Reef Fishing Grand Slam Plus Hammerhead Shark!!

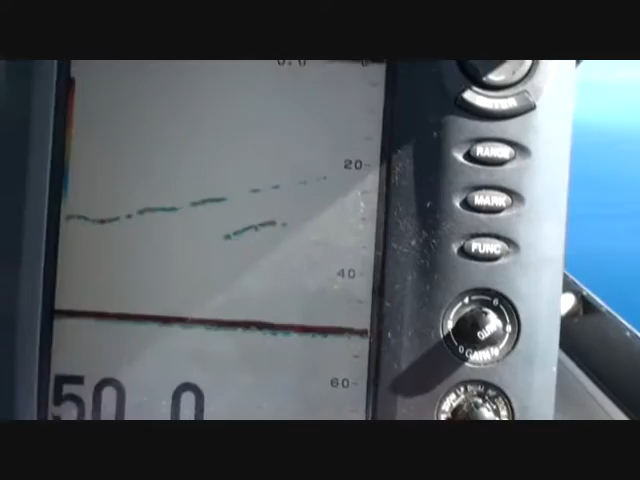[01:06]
See him coming up on the sounder. We'll go and see what he's got.